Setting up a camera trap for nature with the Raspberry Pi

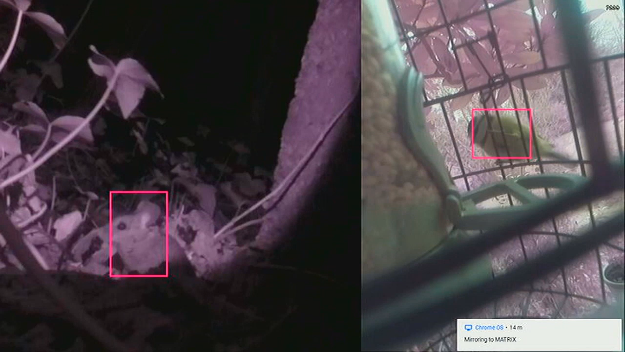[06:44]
so that moved on to more mice um as you can see on the left uh and more birds on the right these are um this is using the the motion library um that I installed and it's you can have the option to have the red box but also I found that if the animal is quite small or far away the red box actually you couldn't really see what you were looking at so there is the option in the config file to remove that
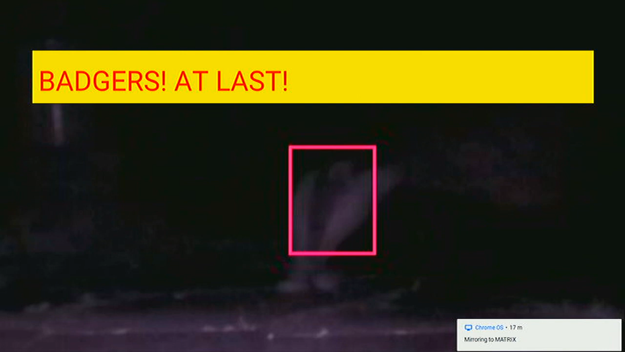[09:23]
views so um probably a bit more powerful uh infrared light or something like that one one good thing incidentally about the zero views um I think that's what they called it the cameras they've got two uh infrared lights on either side so you don't need to buy uh another light they're they're really really good um